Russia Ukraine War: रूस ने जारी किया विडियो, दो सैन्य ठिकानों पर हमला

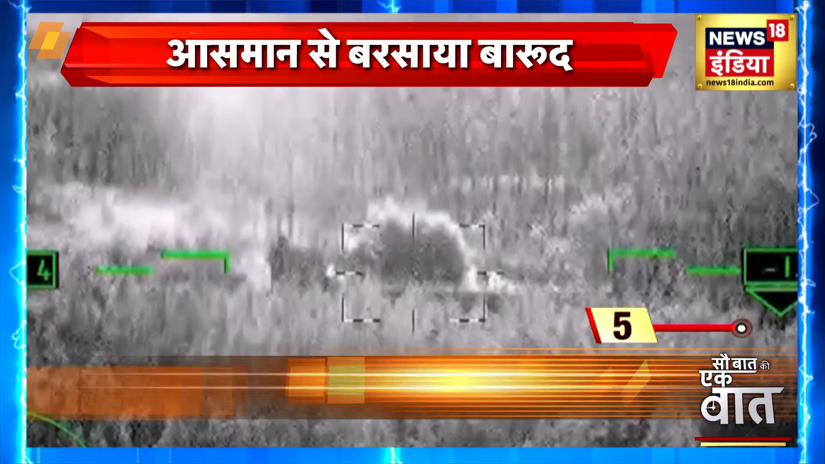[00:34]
یوکرین کے کئی سینے اڈے تباہ ہو گئے جن کے اوپر دھوئے کا غبار اٹھتا نظر آیا